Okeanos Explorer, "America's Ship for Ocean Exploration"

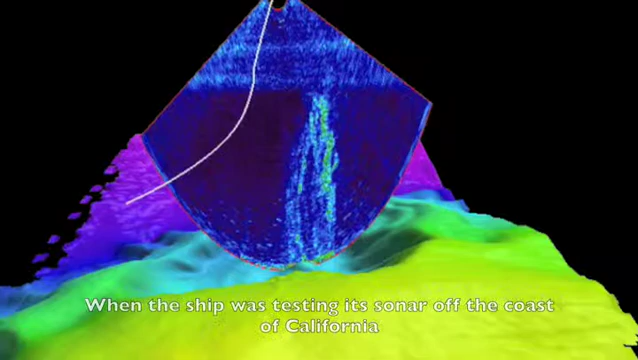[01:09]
When the ship was testing its sonar off the coast of California, the sound waves bounced off gas in the water column,
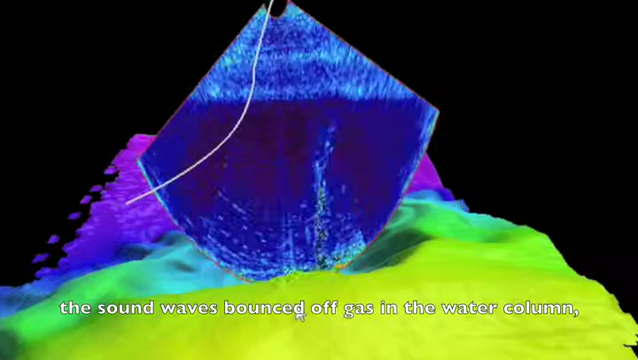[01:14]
creating this remarkable image of a gas plume that rises 4,600 feet from the sea floor.
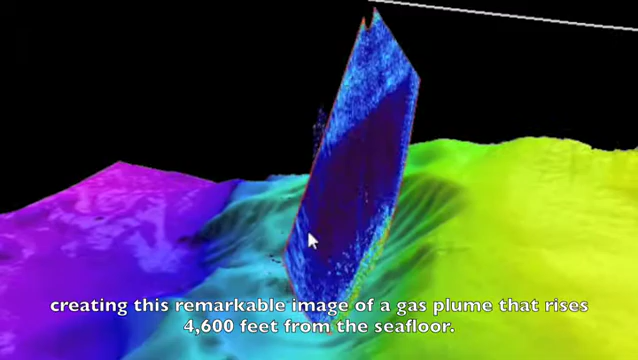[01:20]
At its base, you see what looks like a landslide area,
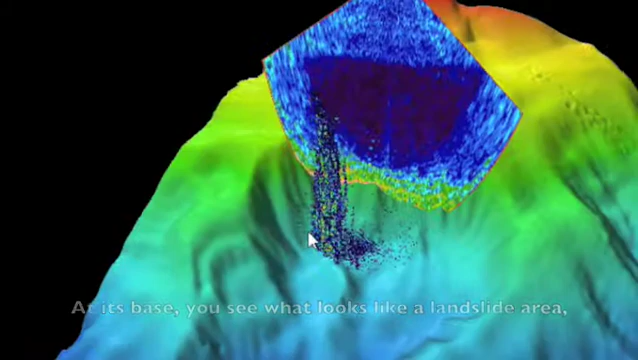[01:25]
leading some scientists to think the gas plume might be methane that was released by the landslide from methane hydrates,